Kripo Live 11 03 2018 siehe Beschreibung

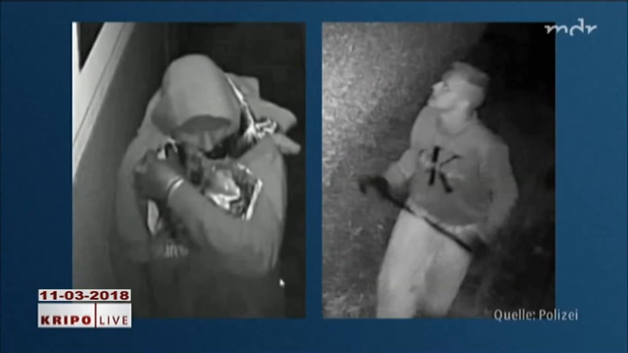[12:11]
Die Kripo Halberstadt fahndet nach diesen beiden Männern. Sie werden beschuldigt, am 2.
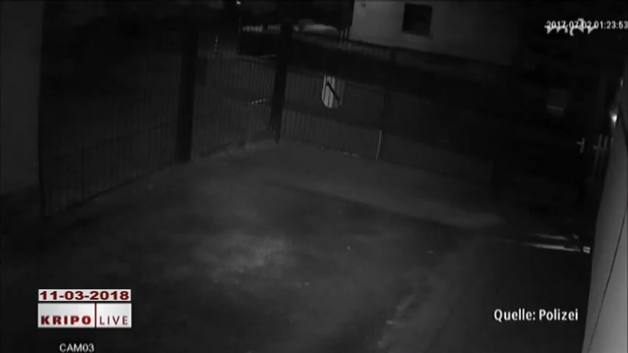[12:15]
Juli 2017 in das Vereinsheim des MSV Eintracht Halberstadt eingebrochen zu sein. Ihre Beute?
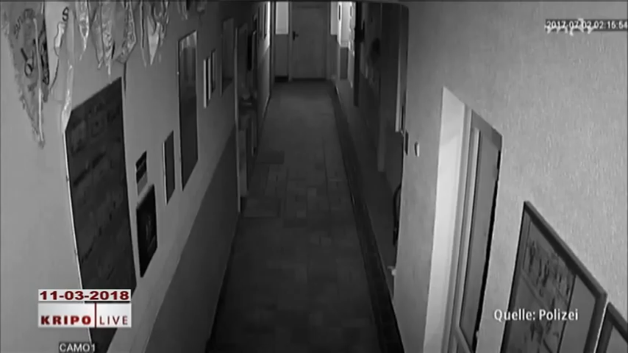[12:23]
Fußballequipment im Wert von mehreren hundert Euro.
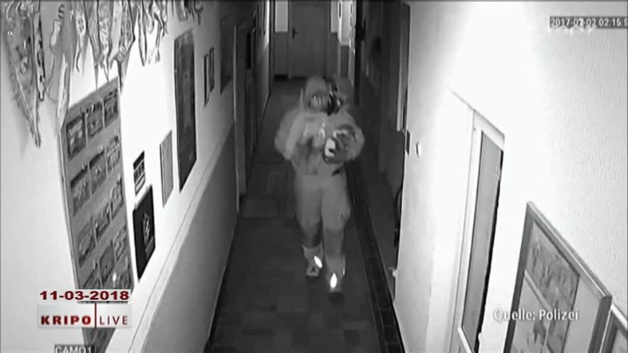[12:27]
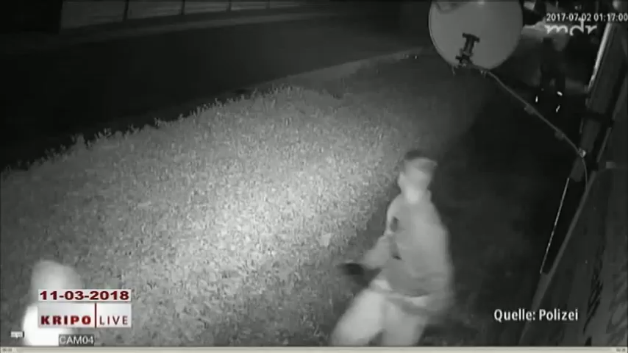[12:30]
Besonders markant ist die Undercut-Frisur, die einer der beiden Männer trägt.